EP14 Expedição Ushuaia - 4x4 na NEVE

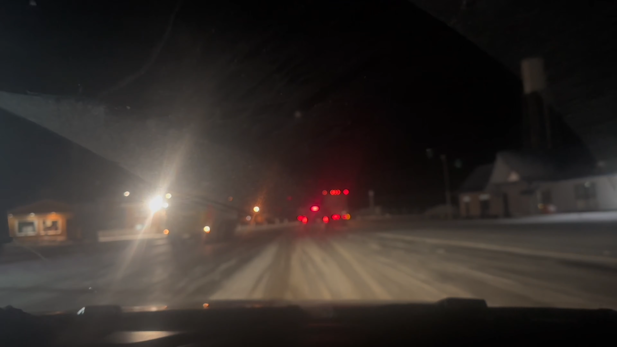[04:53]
Vamos lá. Olha, pra isso eu tenho. Fechado. Colocar o cinto. E vamos. E vamos.
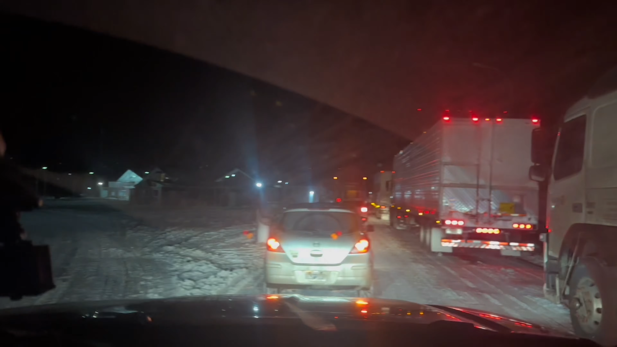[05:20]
Né, minha amor? Agora vamos fazer o quê? Sair do Chile. Agora vamos dar a saída do Chile. Não é brinquedo não, ó. E aí, ó. É gelo na pista, galera.
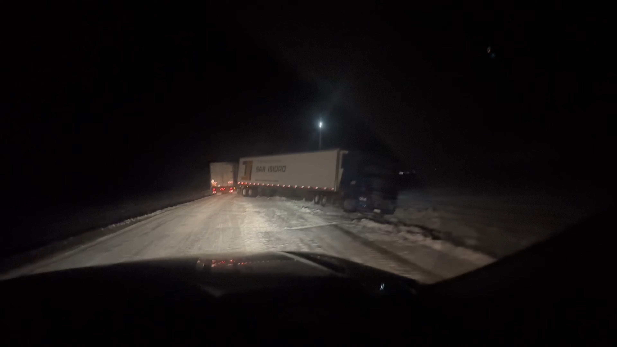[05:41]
Escorrega demais, demais. Ali a barra tem perigo agora passar aqui, ó. Bem na beiradinha. Ai, ai. Não vai muito.
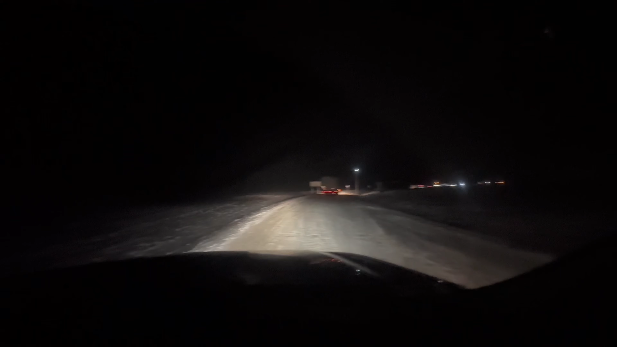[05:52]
Passou. Ah, escorregando. Desliza, né? Agora eu já dei já é Argentina. Ai, tem que descer de novo. Descer de novo. Então, pessoal, demos entrada na Argentina.